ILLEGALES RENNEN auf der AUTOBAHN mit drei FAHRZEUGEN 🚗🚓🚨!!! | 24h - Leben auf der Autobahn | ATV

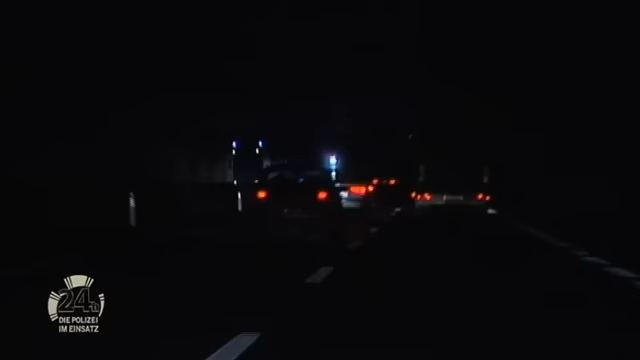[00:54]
Auf der A4 Richtung Nickelsdorf gehen den beiden gleich drei Schnellfahrer ins Netz. Ein illegales Rennen. An der Raststation ziehen sie alle drei aus dem Verkehr. Keine leichte Aufgabe.